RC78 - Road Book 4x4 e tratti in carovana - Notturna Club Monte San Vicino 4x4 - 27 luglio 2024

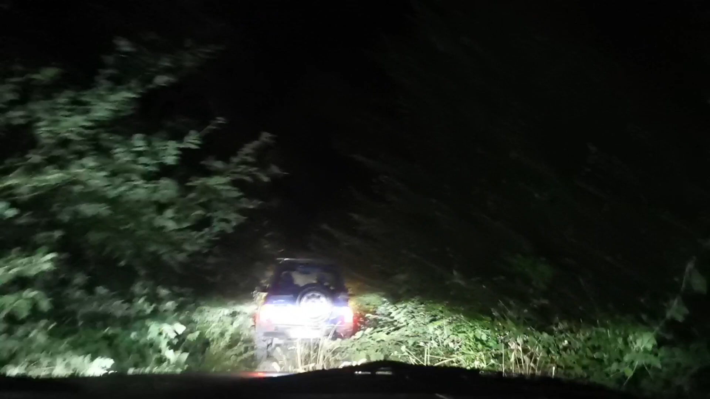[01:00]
Stiamo salendo sul monte, il terreno è molto smosso.
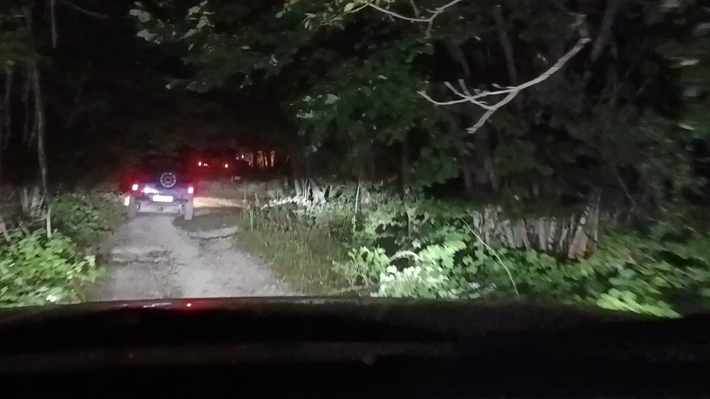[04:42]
quindi sotto il Cito, che è il piccolo Tibet delle Marche. Vai a sinistra.
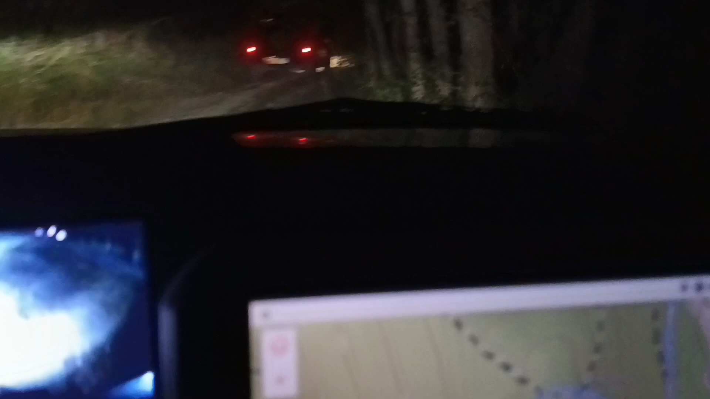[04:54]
Ne mancano altri 10. E qui stiamo arrivando. Nicola sta facendo il video all'abbazia di Valfucina. Un giro molto bello, strade belle,
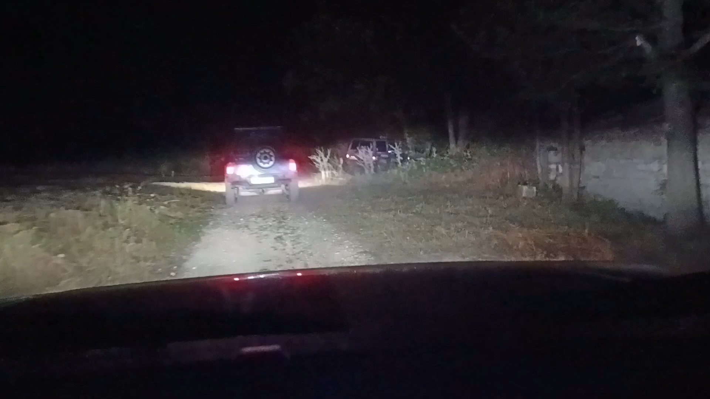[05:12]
luoghi meravigliosi e una bella serata, è mezzanotte 50, quasi luna. E stiamo andando molto piano, ce la stiamo prendendo comoda proprio perché... E poi si cena. E poi si cena al castello di al vecchio castello di Frontale. Si va piano perché così innanzitutto si rispetta la natura e poi non si fanno danni sulle strade o meno. Qui siamo praticamente all'abbazia di Valfucina,
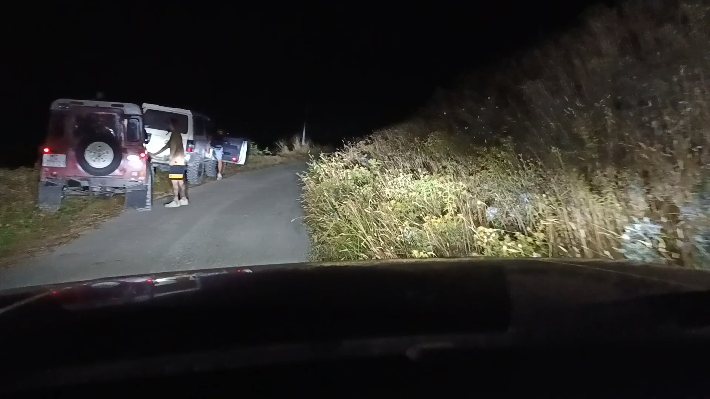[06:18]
Qui la strada è in asfalto, dopo riprendiamo un breve tratto di sterrato per andare al castello di Frontale. Ciao cinghialini, ci vediamo a cena.